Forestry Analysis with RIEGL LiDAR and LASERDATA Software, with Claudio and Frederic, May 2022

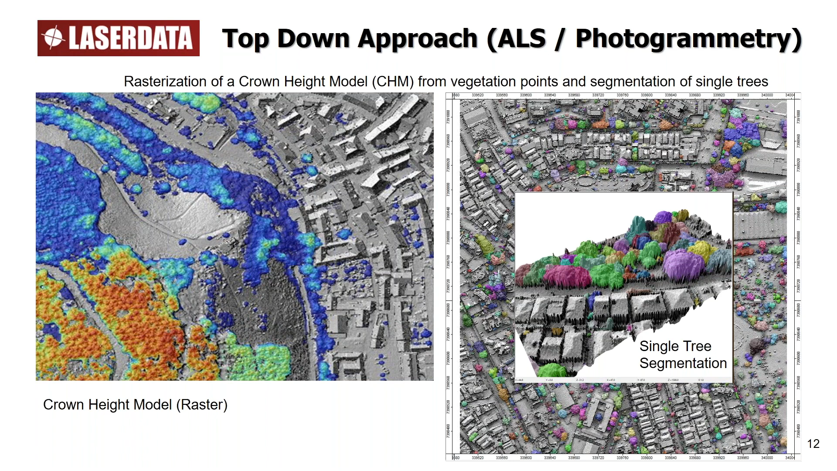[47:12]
es que cada árbol está limitándose a sí mismo, ¿verdad?, es decir, individualizándose uno de otro, nuevamente colorizado aleatoriamente. So, starting from this raster IDs,
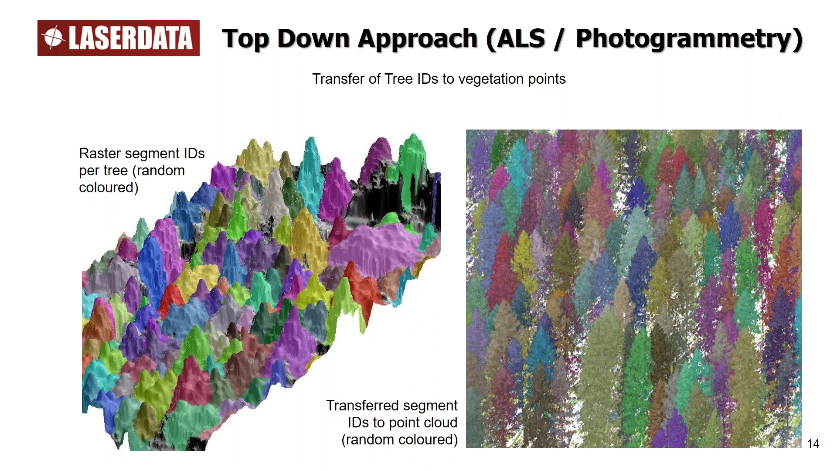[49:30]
lo transformamos a la nube de puntos que ustedes pueden ver ya a la derecha y donde ya se puede observar la individualidad de cada árbol, ¿verdad? Nuevamente segmentado, pintado, digo, de color de manera aleatoria. And then with this point cloud, we can go into some vectorization. In our case, the vectorization of a 3D hull, for instance, per tree, you see this here represented, or without colors represented within the city model.
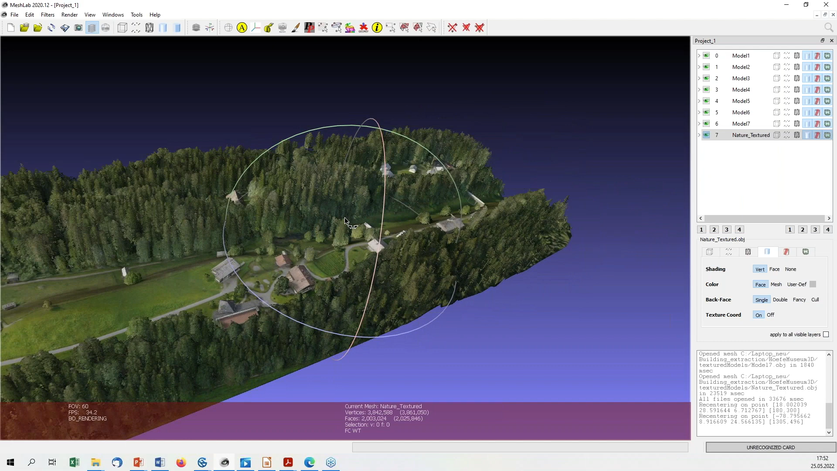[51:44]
Okay, to give you another example for the representation of trees, especially low density, from low point density point clouds, I have got an example with me.
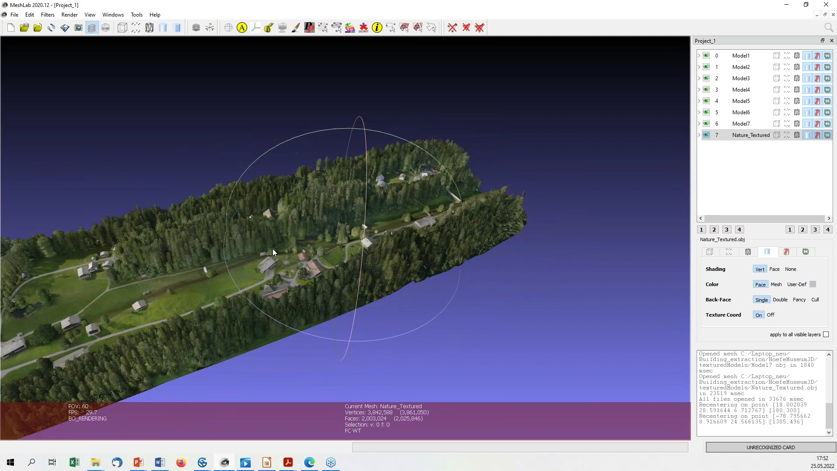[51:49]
It's actually taken from UAV-based dataset,
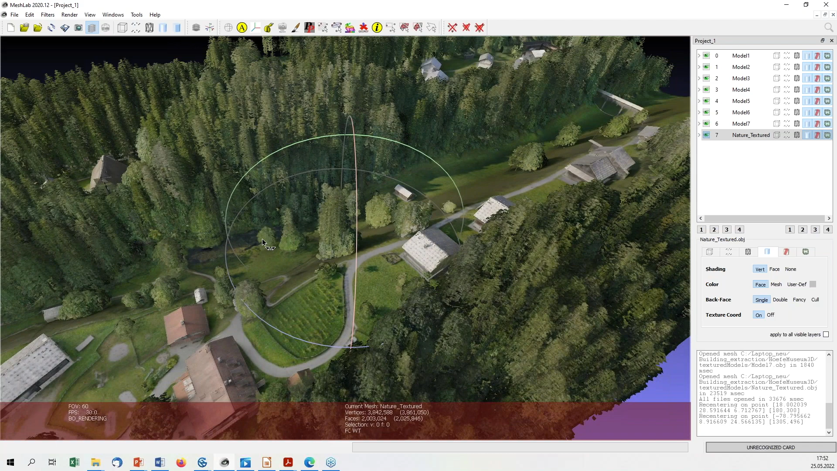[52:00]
but you see it's able to represent in a very effective way larger areas, tree by tree, with the stem position,
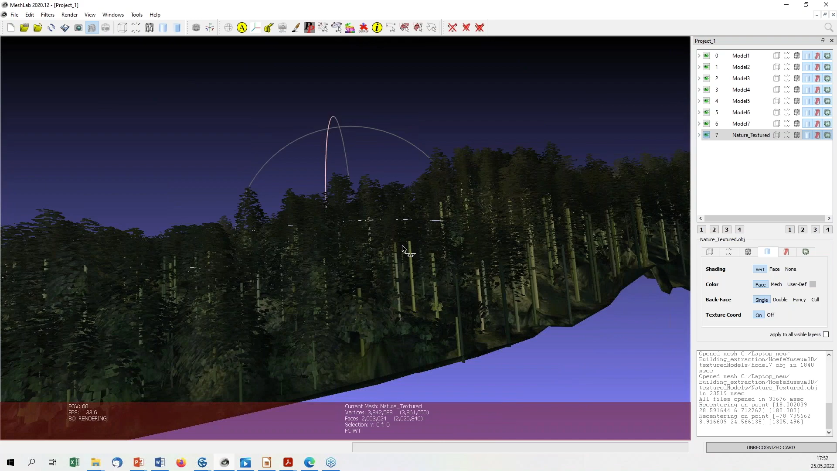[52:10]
and also with a specific representation of leaves,
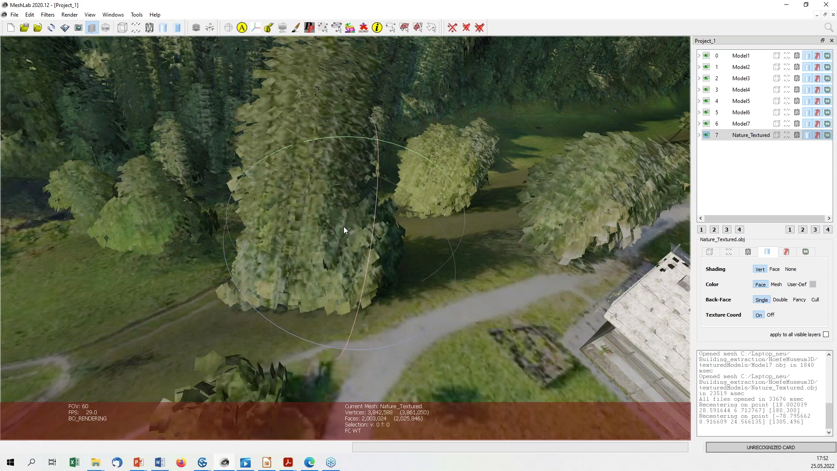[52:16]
which we calculate automatically from the point cloud,
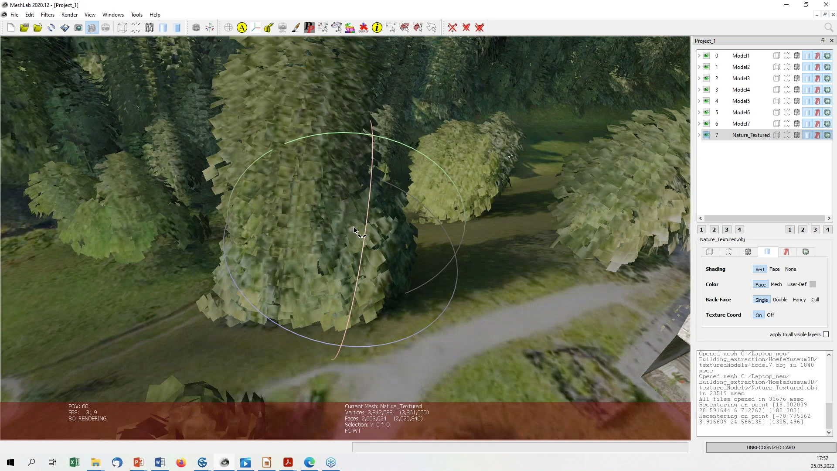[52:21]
and we represent them by, we call it big leaves, it are rectangles, and you can colorize them either with
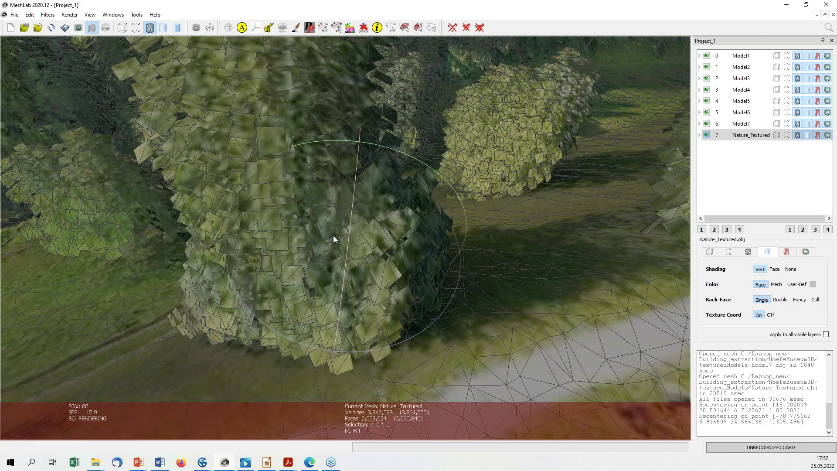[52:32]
autophotos or with semantic information. Okay, entonces aquí lo que vemos es una representación de una nube de puntos también tomada con dron,
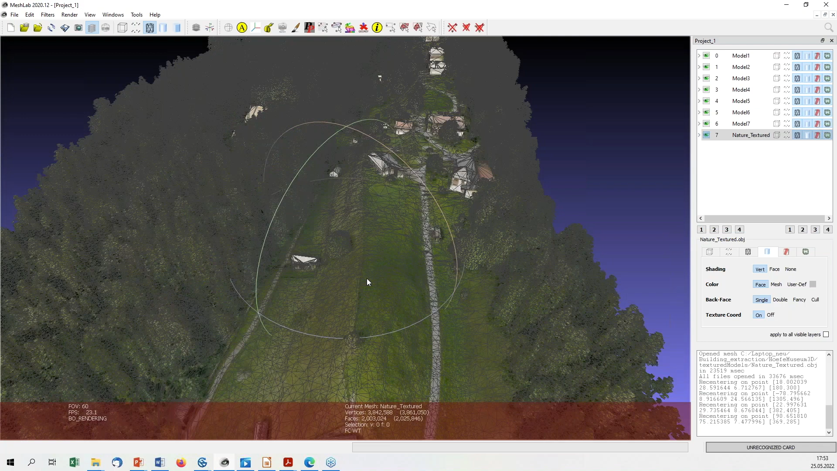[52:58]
¿verdad?, en base a información que obtiene de la nube de puntos.
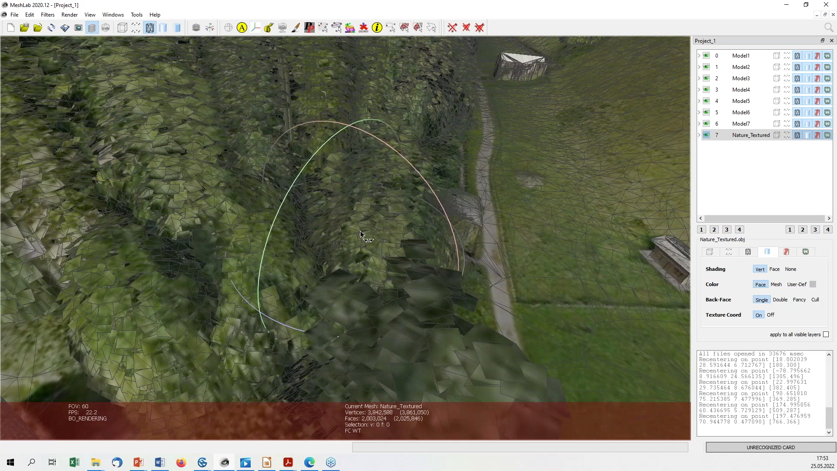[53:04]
Las hojas son representadas por estos triángulos que se unen formando un cuadrado, ¿verdad? Pero ya pueden ver que da una bastante, bastante buena idea y representación 3D,
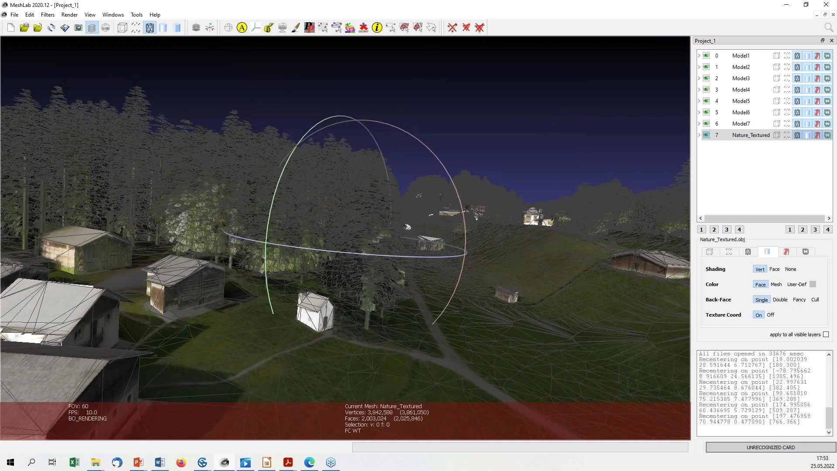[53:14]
repito, del entorno.
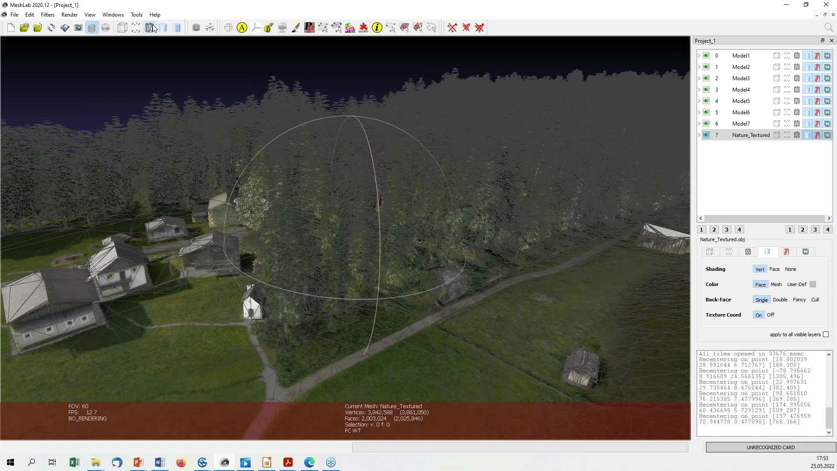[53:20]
Esto puede ser colorizado mediante una color real, ¿verdad?, con una cámara,
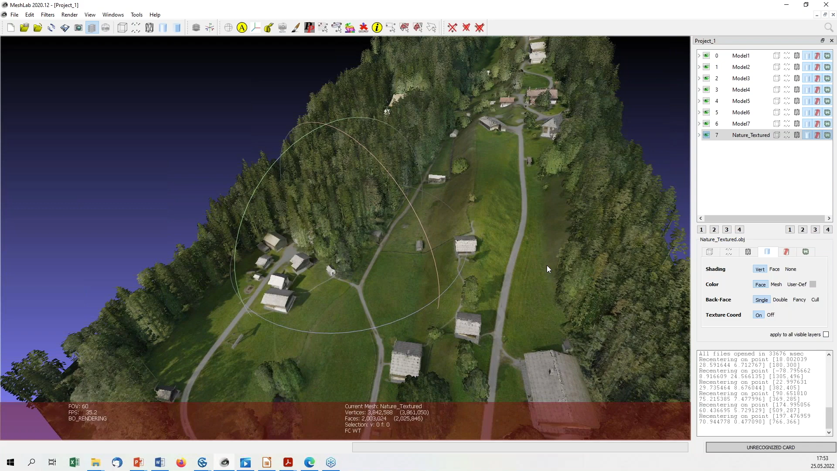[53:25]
como hablábamos hace un momento, un RGB, o
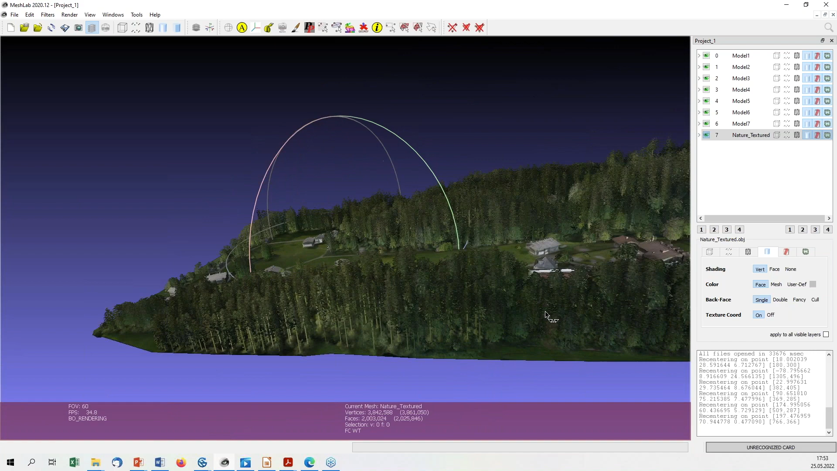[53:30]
también colorizado de acuerdo a distintos parámetros que la persona encargada del estudio quisiera asignarle.